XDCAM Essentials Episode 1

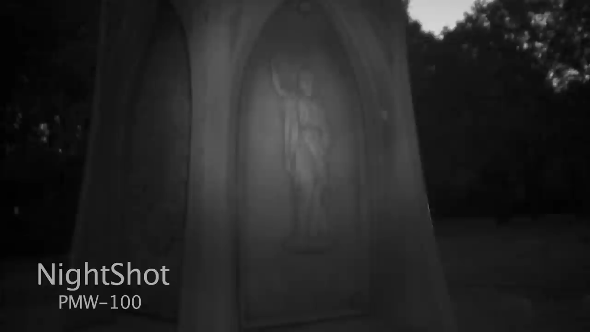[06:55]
In an upcoming episode of XDCAM Essentials, we'll cover Night Shot, slow shutter, and other low light shooting techniques in more detail.